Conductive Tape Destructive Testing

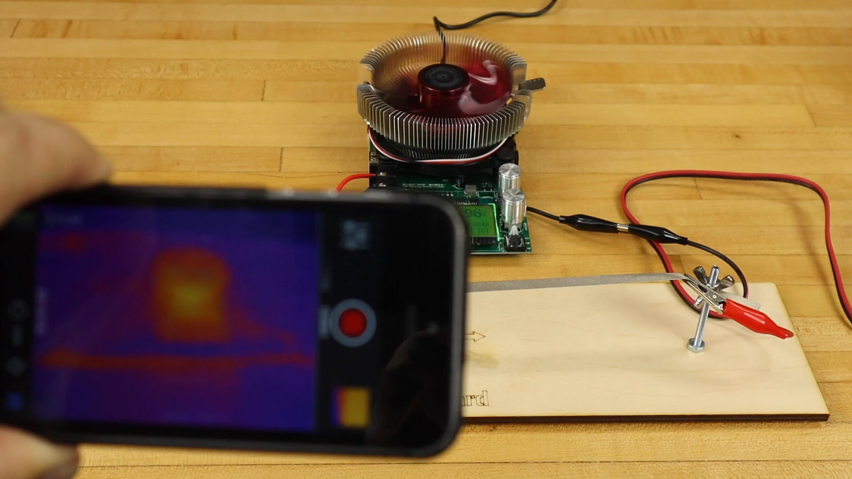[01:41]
We also checked for heat with a kitchen thermometer and a thermal camera and occasionally with our hands. Okay so this tape it definitely got warm but that's it I mean can you still touch it? Oh yeah this is I'm in no way yeah feels room temperature ish it yeah it does not feel bad at all.
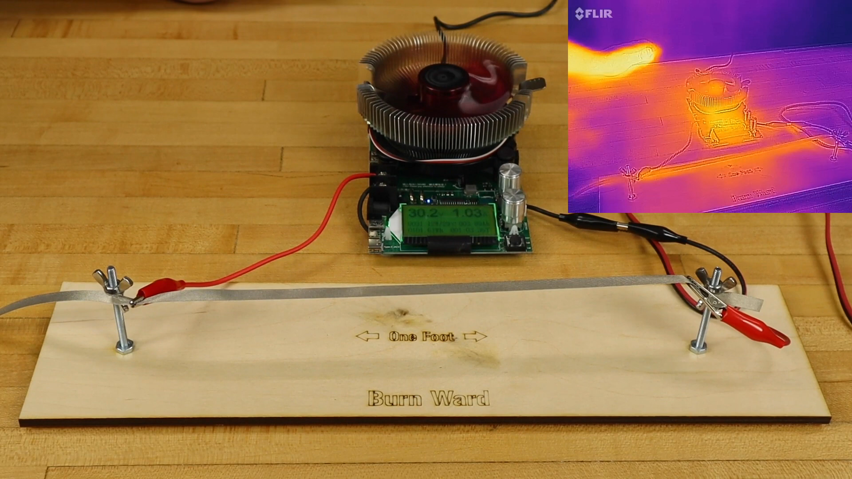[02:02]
Okay so that's definitely an amp it'll get a little warm but it's not going to cause any issues and we've had this on for a minute or so and yeah I can. So nothing's happened it's not going to start on fire it's not going to break. No well let's see what happens when we bump it up to two amps which would be 200 plus LEDs hooked up to it. The thermometer says 106 right now. Which is you know that's like hot tub warm but it's still not going to burn you. Yeah 105, 106 Fahrenheit.
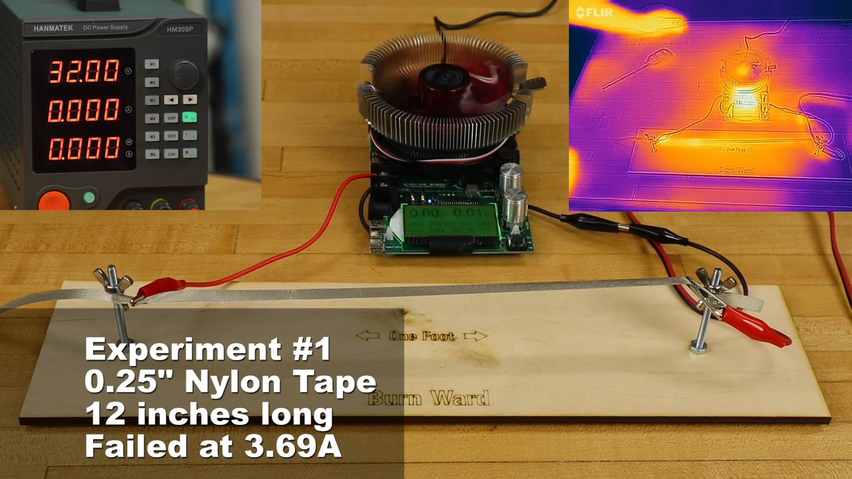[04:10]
So oh and actually we'll see it cooling down now on the thermal camera because since the circuit's broken there's there's no more current. So what happened is we have a spot right here where the tape just broke across the middle. Oh yeah it's cooling down real fast. Yeah so it basically like a fuse it broke. Exactly like a fuse. This is what I kind of figured might happen is that we'd end up with some a hot spot that would cause a break of some kind and we actually heard a little sizzle. I heard a sizzle. Yeah I heard a little something. So something went on there where it just went went out. So yeah that's good to know if you ever try to pump too much power through this tape it'll just break like a fuse.
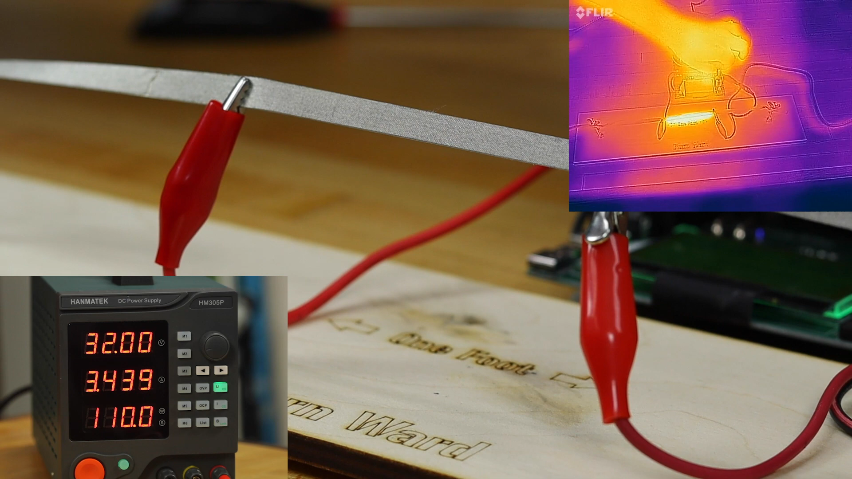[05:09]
There's three and a half. Oh I just heard it. There it burned out again. So yeah. Same thing.
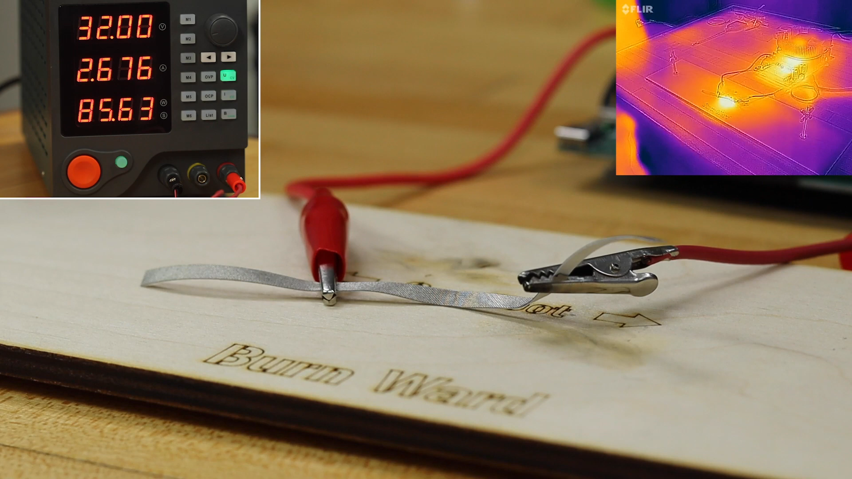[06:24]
We finally found that by conducting relatively high current through a very short piece of quarter inch tape we could concentrate the heat enough to deform,
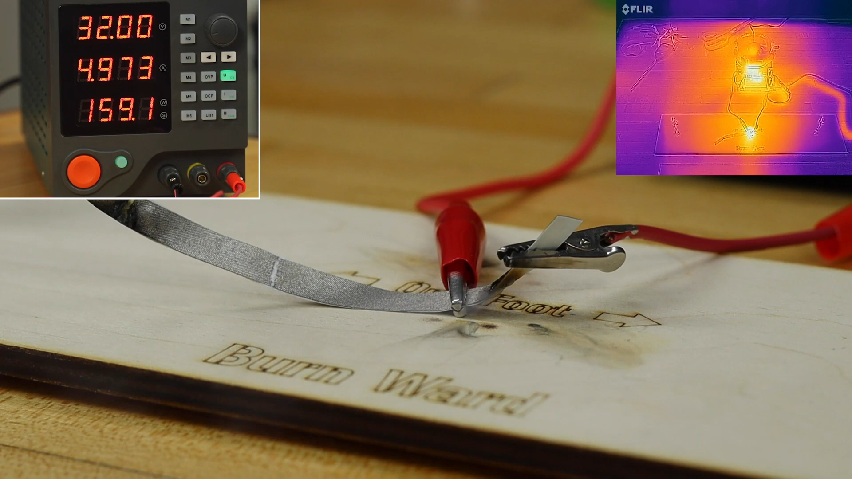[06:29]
smoke, and finally burn the tape. This took a lot of attempts.